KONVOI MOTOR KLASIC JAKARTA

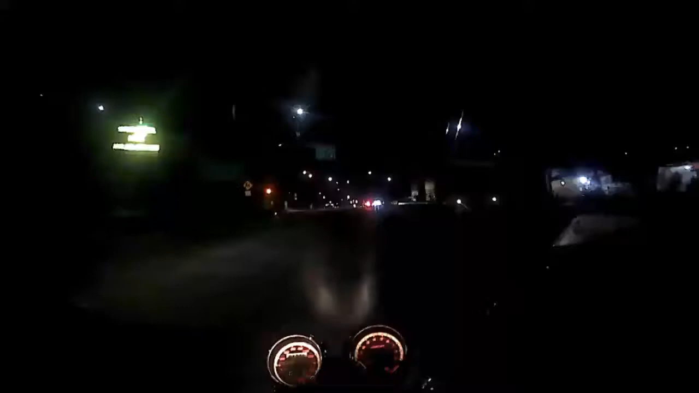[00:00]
sepi ya? Oh, banyak yang mudik kali.
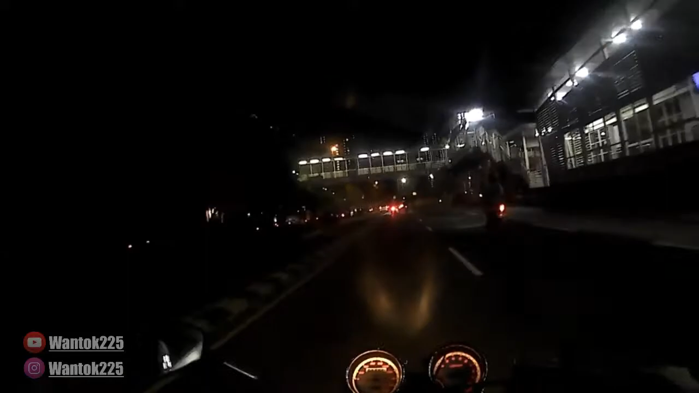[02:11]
Waduh, ada apa nih? Ramai amat ini. Oh, Vespa Grand. Ikut aja kali ya. Enggak lah, ntar aja lah.
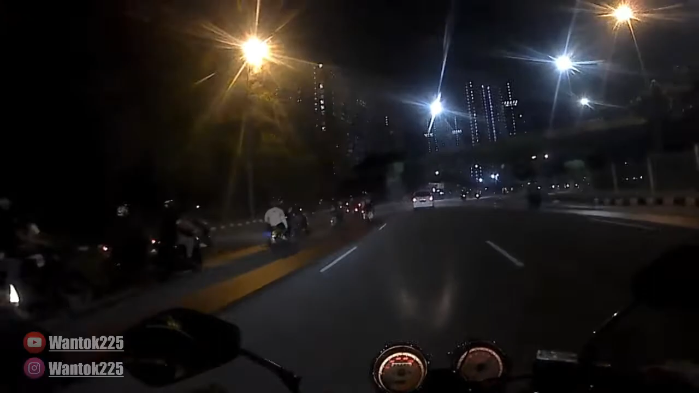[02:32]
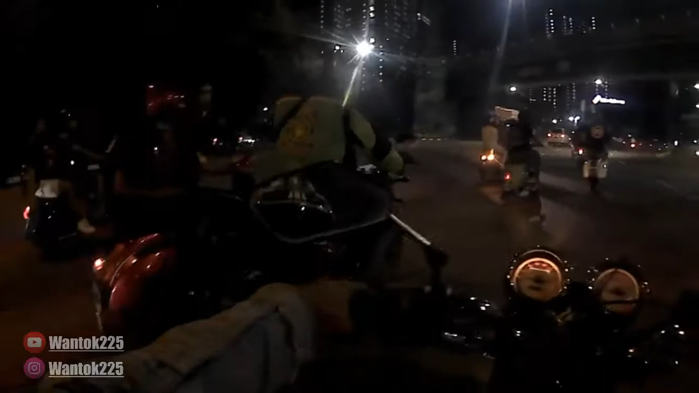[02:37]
Kita mau kiri ke Sunter. Oh, dia mau kemana tuh?
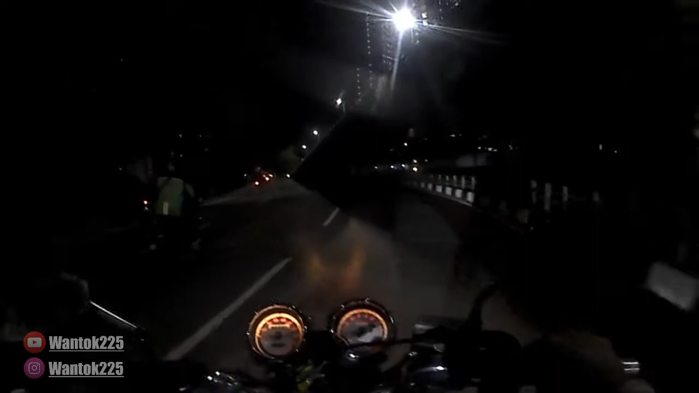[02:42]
Oh, sama sih Sunter sih. Mungkin tembusnya yang samping Wisma Atlet dekatnya tuh.
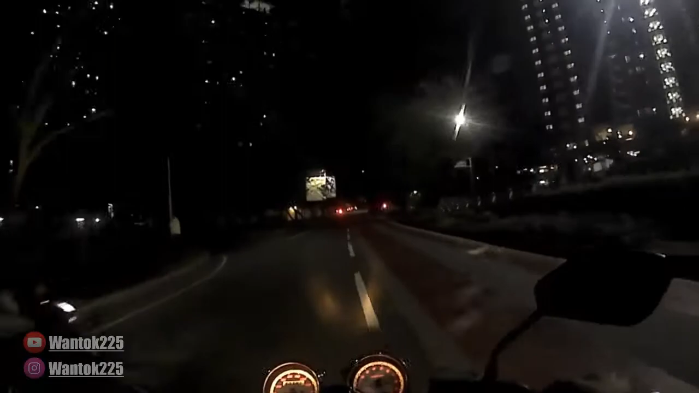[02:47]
Yang pinggir kali. Ini enggak tahu, kita arahnya lewat sini dulu. Kemarin antingan sekitar daerah sini tuh ninja terpilih mah aja pelan-pelan. Coba ntar kita putar balik, kalau nggak ada ya udah kita pulang, kita cari putar balik mana di depan mesin ya.
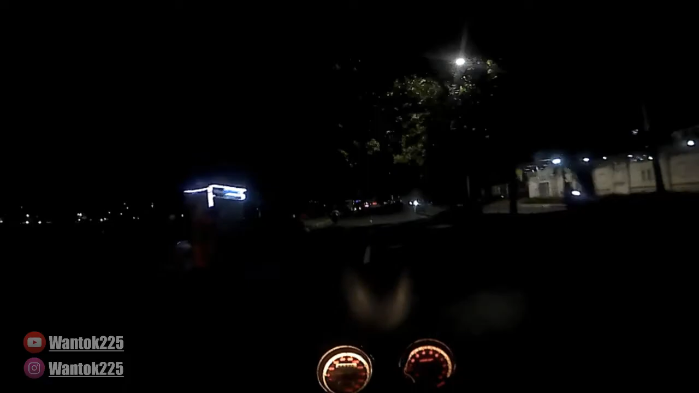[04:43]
Jadi kalau lewat sini kudu hati-hati ya, maksudnya jangan terlalu minggir. Takutnya motor berhenti itu kan enggak begitu kelihatan. Kalau ada lampunya sih enggak apa-apa, maksudnya dari kejauhan, dari jarak berapa meter udah kelihatan. Oh, ada motor parkir apa. Kita coba lewat pinggir. pinggir sini aja kali ya, Wisma Atlet. Wisma Atlet ke mana itu?
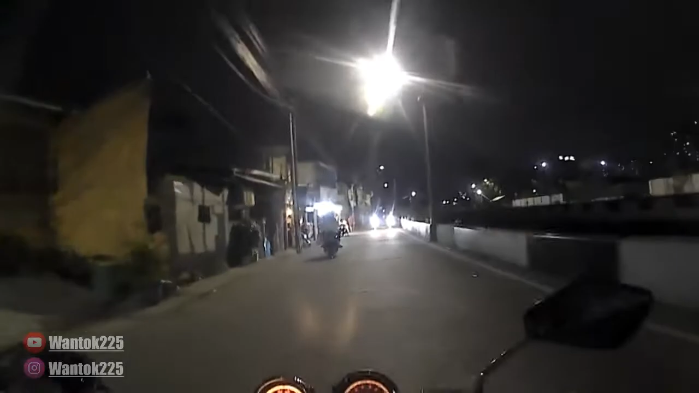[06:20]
Tadi waktu kita fokus sama Vespa sama Grand tadi, kita ke kiri, dia yang lurus, ini dia tembusannya.
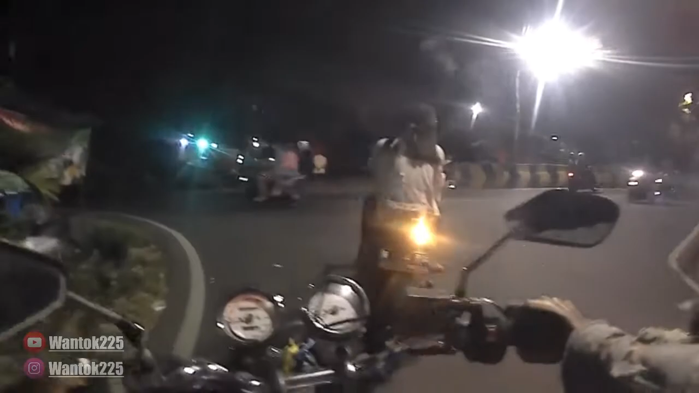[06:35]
Oh, pada mau nongkrong di sini yang tadi tuh. Oh iya. Waduh, gerimis lagi.